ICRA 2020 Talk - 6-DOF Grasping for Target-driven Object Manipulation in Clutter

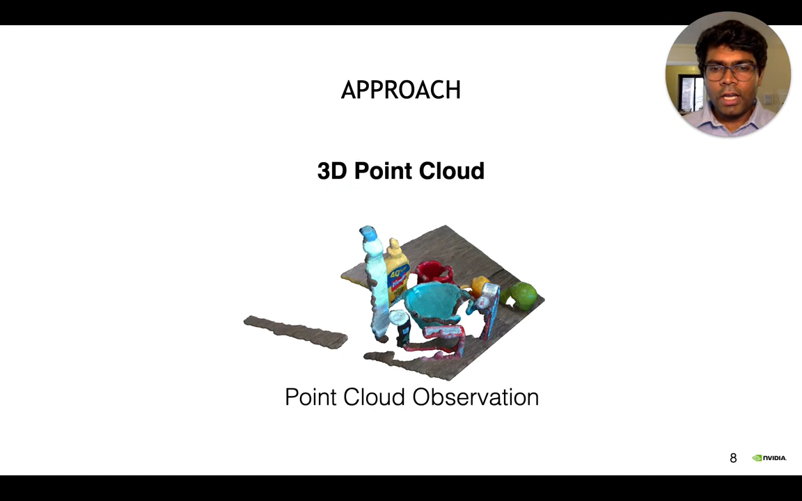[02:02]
And as you can see, the point cloud isn't perfect. It has a lot of holes, missing points due to occlusions. Another assumption is that during learning, we only focus on the collisions between the gripper and the scene. We don't really consider the arm. And this worked pretty well for us in practice. And if necessary, we can also consider the arm in our framework.
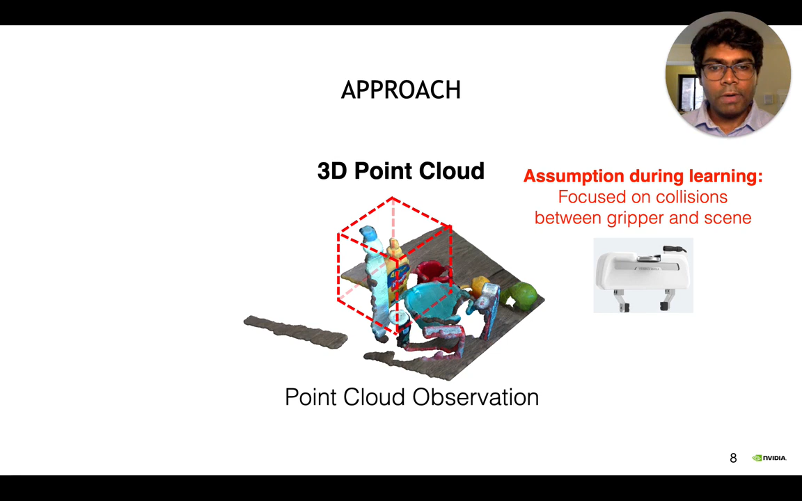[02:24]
So we're going to put a 3D bounding box centered on the target object. And this bounding box is approximately the size of the gripper. From this, we're going to get a cropped point cloud. And I'm going to call this observation X.